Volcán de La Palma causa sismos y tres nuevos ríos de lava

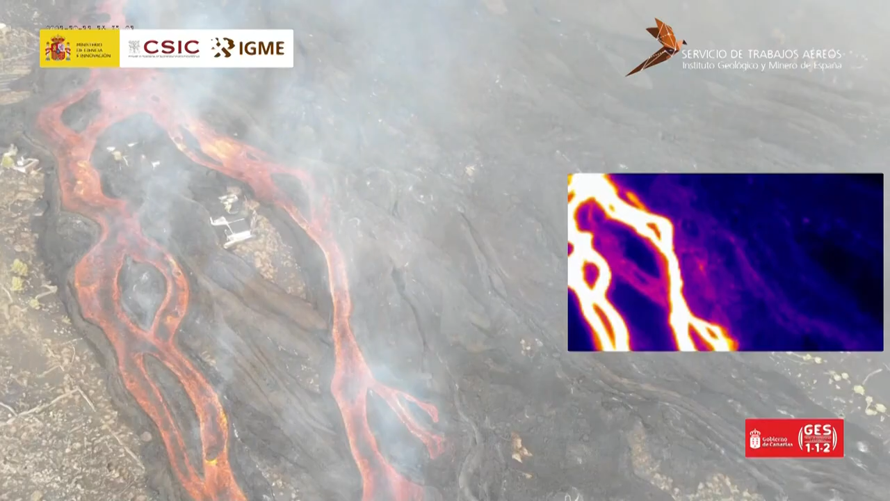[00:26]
Además de la nueva colada norte existen otras dos lenguas,
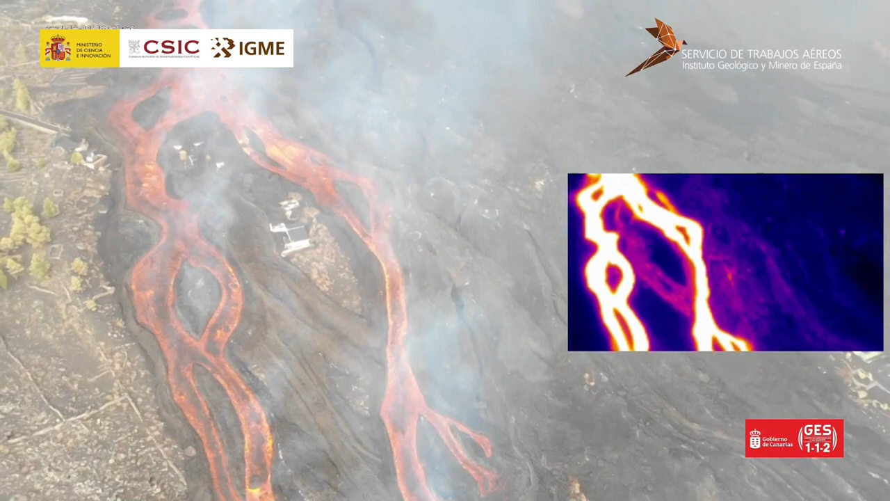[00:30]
la primigenia que apenas tiene aporte lábico y otra situada más al sur que afecta
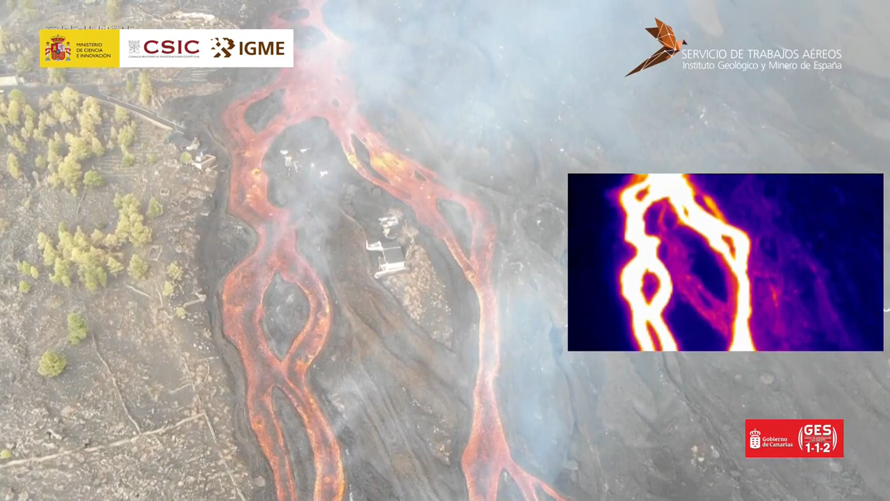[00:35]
a nuevas construcciones dentro del perímetro de seguridad. También persiste la actividad sísmica en la isla principalmente en los municipios de Fuencaliente y Mazo,